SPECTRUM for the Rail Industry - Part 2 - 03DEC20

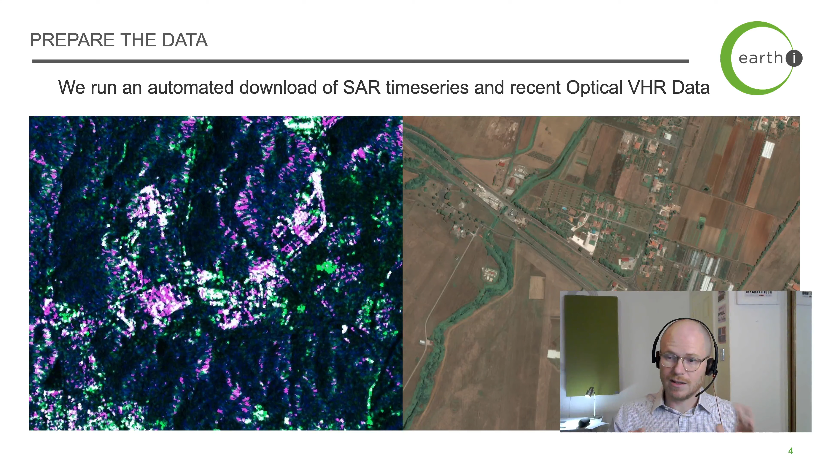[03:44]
get um we get that we make sure that you know it nicely lines up to the map um that you know there's no issues because of you know elevation causing uh you know distortion in the terrain anything like that we you know check it for clouds um and uh and then yeah we prepare it for the the ai process so the ai process the first um part